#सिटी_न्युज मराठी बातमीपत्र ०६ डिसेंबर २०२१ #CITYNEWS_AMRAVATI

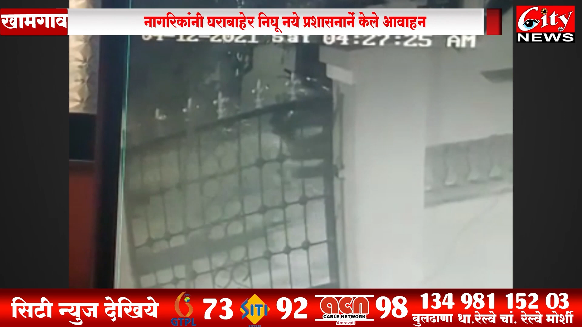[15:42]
दिलिप सनंदा यांचा निवास्थान समोरील शेतकरांचा शेतात नागरिकानना पट्टेदार वागांचे दर्शन जाले या मोडे या गावात भितीचे